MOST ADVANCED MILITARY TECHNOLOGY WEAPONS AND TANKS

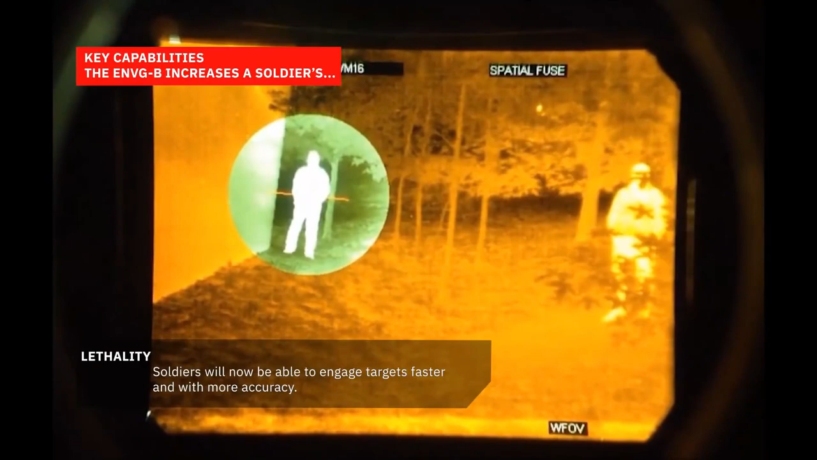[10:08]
The combination of image-intensified white phosphor tubes and thermal imaging provides soldiers with real-time actionable information.